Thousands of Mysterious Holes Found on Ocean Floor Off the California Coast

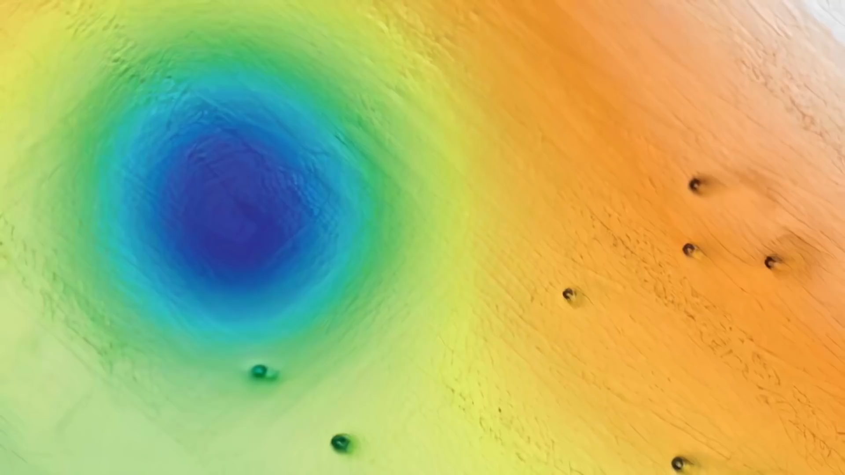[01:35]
a large number of small holes or micro depressions were scattered around the main holes or pockmarks.